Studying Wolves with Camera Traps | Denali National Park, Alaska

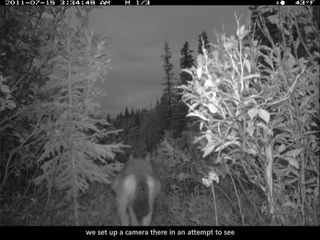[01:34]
And so we set up a camera there and attempt to see if that area was being used at all by wolves. What we saw was pretty interesting in that it's not only used by wolves but also by moose, lynx,